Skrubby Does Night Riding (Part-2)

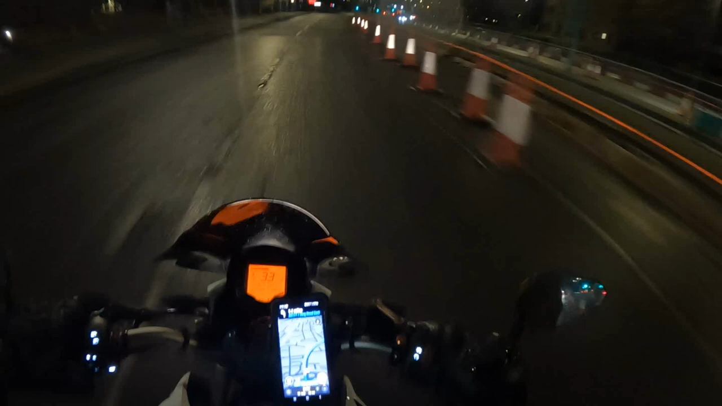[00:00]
Oh, it's dirty down here, is it? Okay. Wait till I get to not so highly monitored and regulated roads.
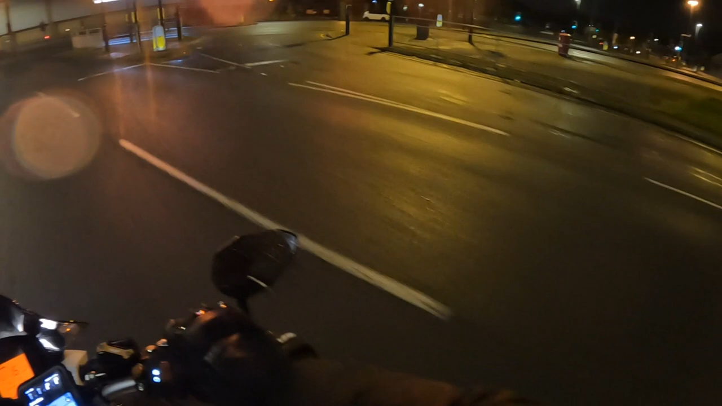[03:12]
There you go. Alright. I don't trust wet roads. Slow down. We're on the 30 bill. See, I just get too carried away.
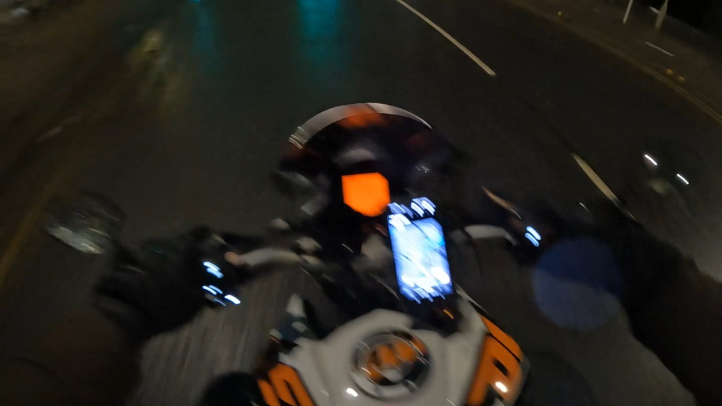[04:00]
Hey, this better not be taking me on the fucking motorway, bro. This is just a nightmare.
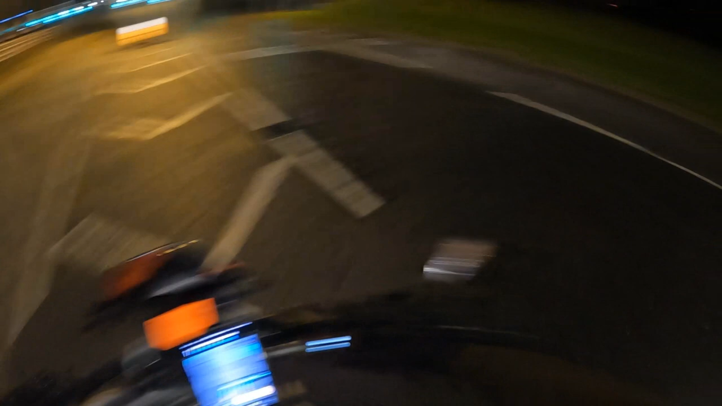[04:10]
I think it's like a truck behind me, right?
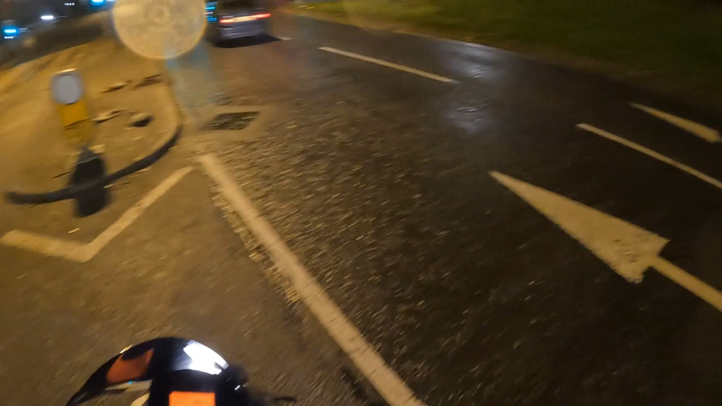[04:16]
Oh god! I just completely lost my shit! Hold on. Hold on a minute. I turned off. Hold on a minute. I've got to stop at some point, bro. There's no way. I can't go on the motorway 125.
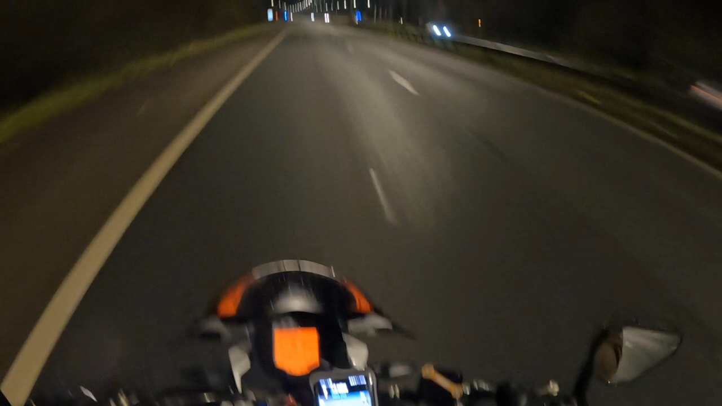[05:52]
We're 125! Well, I can really test what this is made of. Get in the middle of the road. I don't think it's a motorway yet. Oh, okay, you know what, I'm going to take this turning off. I don't know, man, I don't normally go on motorways, so I don't know if this is one or not.
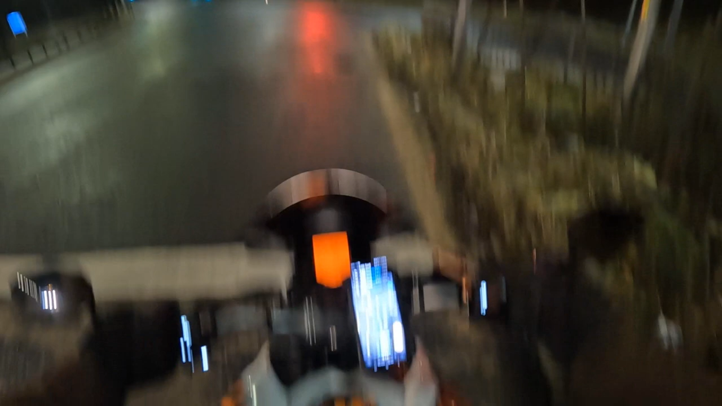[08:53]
The only time I want the police to come is when they're peeling me off the road. Dude, if these lights are not going to change, I'm going to go.
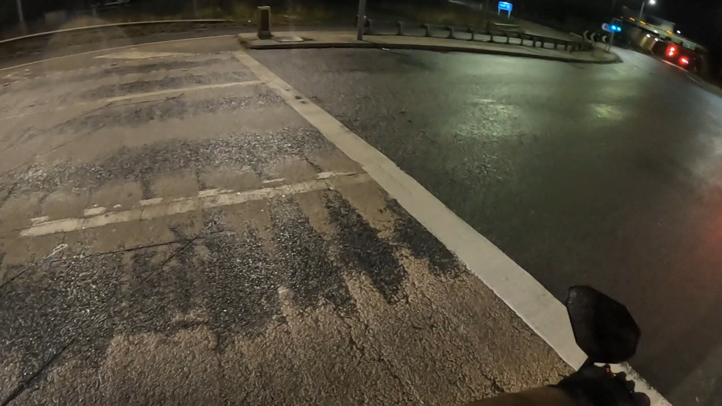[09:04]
There's a car behind me, this should trigger it.
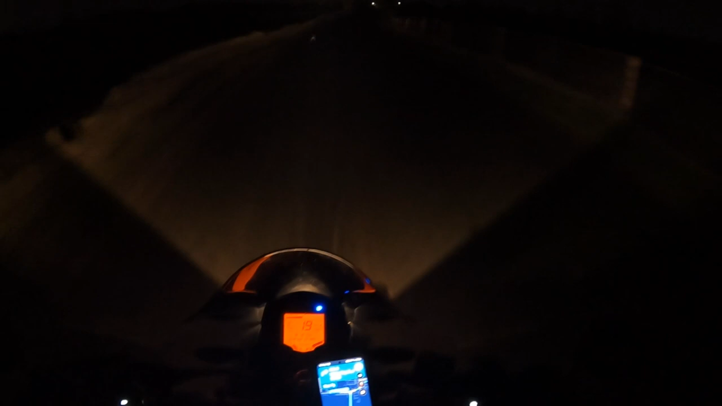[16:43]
Just a cat? That's a rabbit. It's a rocket! Oh God, there you go, my friend. I'm not here to kill you. Oh, this is dark as shit! I can't see shit, man!